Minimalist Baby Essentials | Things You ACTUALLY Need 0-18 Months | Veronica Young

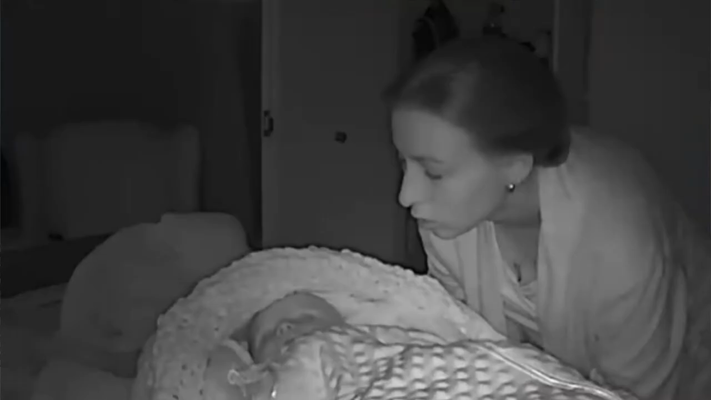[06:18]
What I really love about iBaby monitor is that I can take pictures from my phone using iBaby monitor in night regimes.